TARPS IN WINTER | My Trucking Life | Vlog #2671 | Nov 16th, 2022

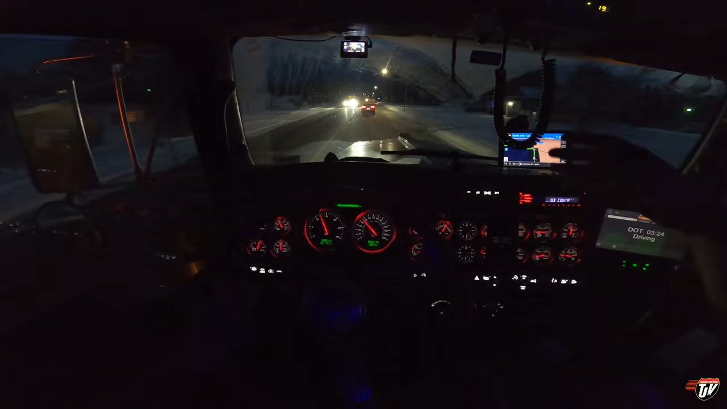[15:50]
And there's a strange driving habit that the guy in front of me here, his little four-wheeler, is partaking in, that I'm sure a lot of you have experienced before. Speed limit out in the countryside before we got to town was 60 miles an hour, right? The guy was doing no more than 45 to 50. And now, Karen, I'm telling a story. See, and he's slowed down now. But when we first got in town, so he doesn't want to go the speed limit on the highway for whatever reason.
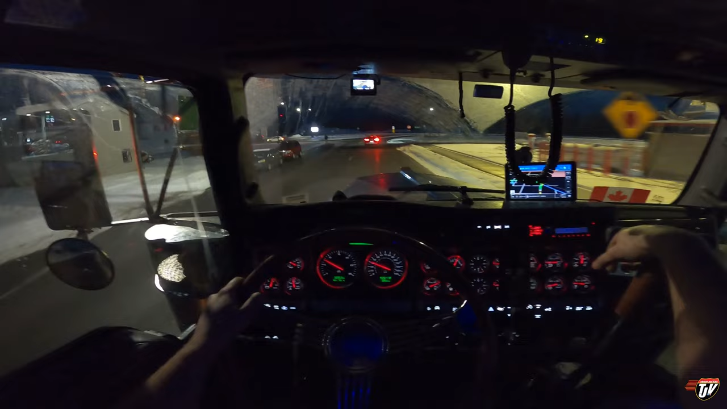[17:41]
If you've never noticed this driving habit in people before, oh no, he's turning here. Oh good, good, good. Yes, get off the road. Good choice. Good choice. Yeah, you stay out of my way. If you haven't noticed that driving habit in people before, I can tell you're not a truck driver.
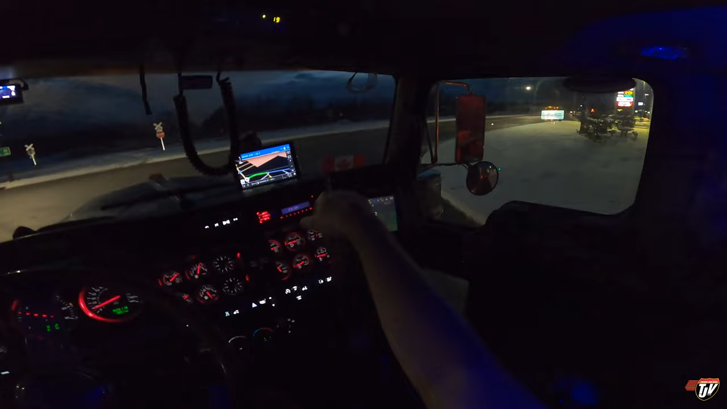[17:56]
Every truck driver knows what I'm talking about. It's the same thing like when you're on a two-lane road, let's say going through British Columbia or Northern Ontario.
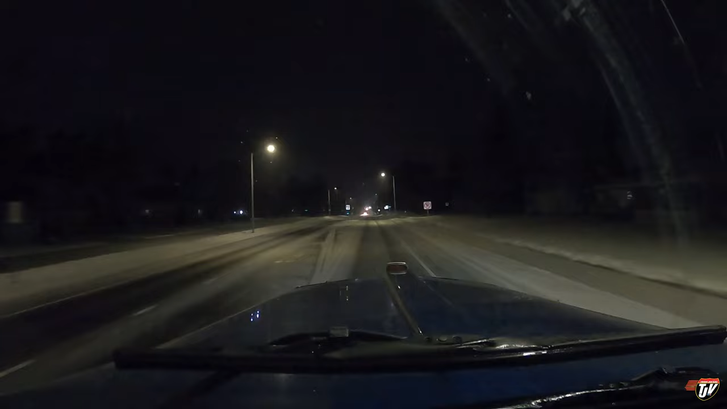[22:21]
That's okay. Sometimes they're quick, sometimes they're busy. We should have no problem getting to Thief River Falls, getting our new trailer. It's sitting there already preloaded, waiting for us. Trailer 126D. I'm gonna tie it down real quick. It won't take long. I think it'll be like 8 straps. Real easy.
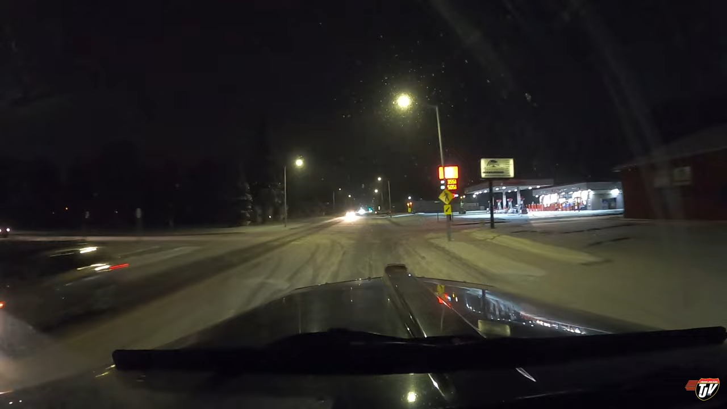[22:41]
And we'll see how far we can get towards home tonight yet. I mean, if we do get back, it'll be really late. But I am already cleared to cross the border with that loader. That load is cleared. So if I can make it to the border on my hours, I can cross. And of course, it started snowing!
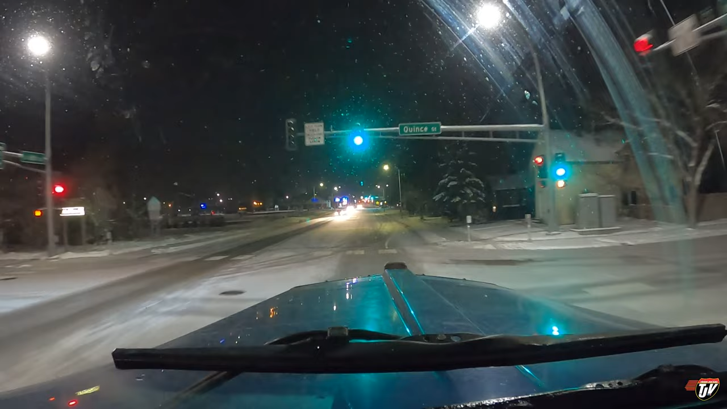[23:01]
Because it wouldn't be a Trucker Josh vlog without snow falling from the sky! Hopefully it doesn't get too much worse than this. This isn't so bad. I don't think the camera's even picking it up. But it is snowing. It's dusting. 600 meters, turn left on Washington Street, MM210. It's spitting on us, so to speak. The heavens are spitting on us. They're laughing at us.
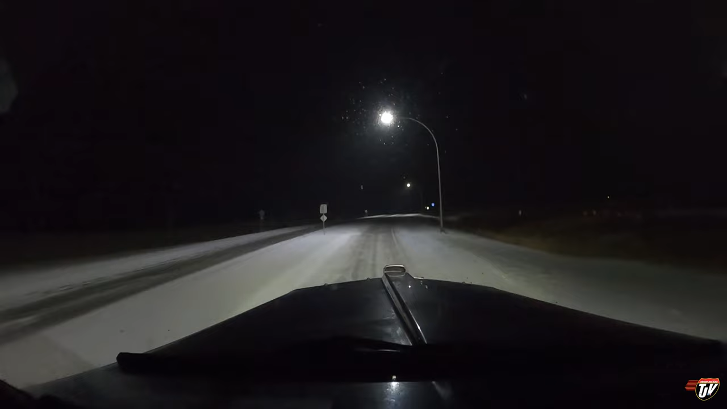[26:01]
So I'm gonna go park for night, and we'll just go pick up the load in the morning, tie it down in the morning. That's fine. I'm not gonna get home any later anyways, because I'd have to go to bed right after I pick the load up anyway, right? So one more roundabout, just because. Thanks, Thief River. These are new. They built these in the last couple of years. It used to just be a regular stop sign here, you know, like a normal intersection.
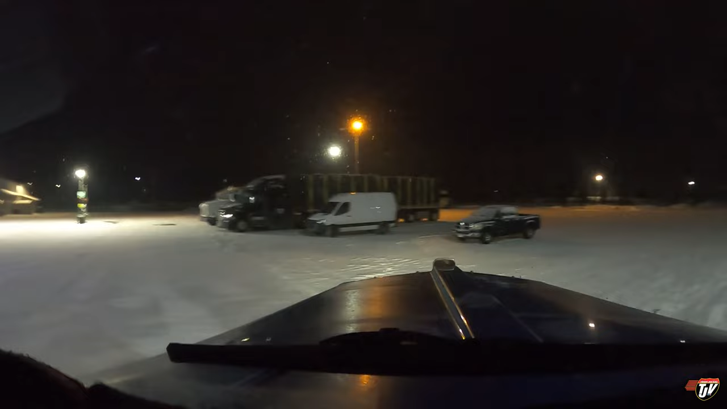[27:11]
the closest thing I got tonight.